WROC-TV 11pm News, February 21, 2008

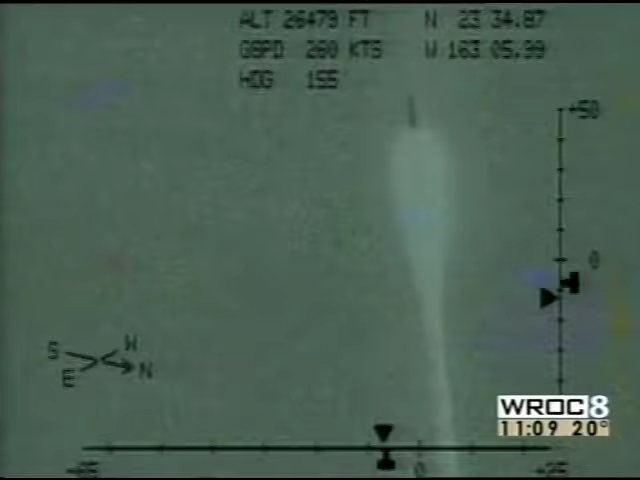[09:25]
Navy launched the missile from a cruiser and successfully hit the satellite. The Pentagon says the satellite contained a potentially hazardous fuel, so it needed to destroy it. And there's the hit right there.